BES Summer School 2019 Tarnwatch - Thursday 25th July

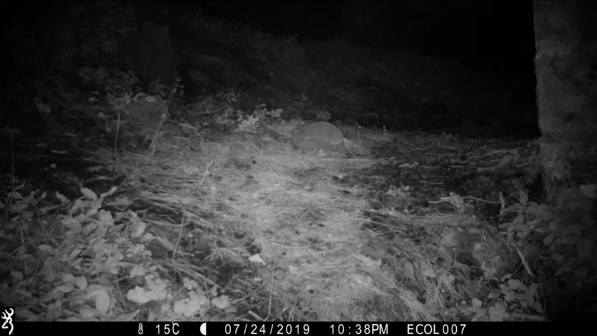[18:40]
What is that? That would be a hedgehog. Yeah. And this one? A blackbird. And the final one, what else?
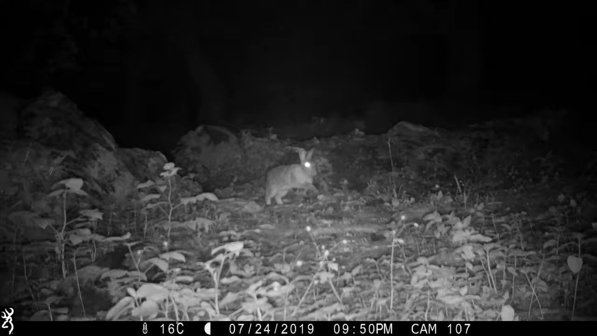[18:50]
I think this was the most common thing you saw. Yeah, it's a rabbit. Yeah, so not the deer and things, but there was certainly a lot of stuff out at night that we wouldn't see otherwise, I suppose.